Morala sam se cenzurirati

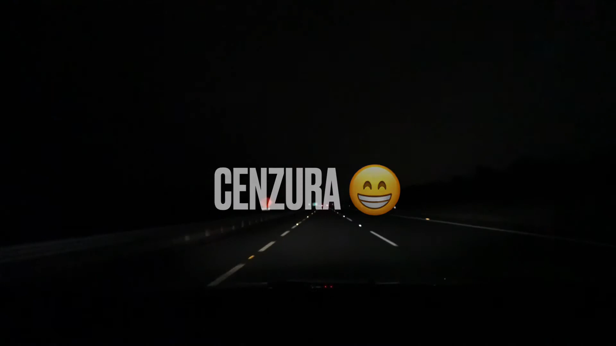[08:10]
Ali dobro, to su neke druge teme. Uglavnom, evo mi da vidimo, hoće li ovdje biti sad nekakava blokada. Sumnjam jer nema smisla. Nema milicije. Tamo gdje je ono auto tesno, tamo bude da. Otok neki, tamo zaustavljaju kad su od volje.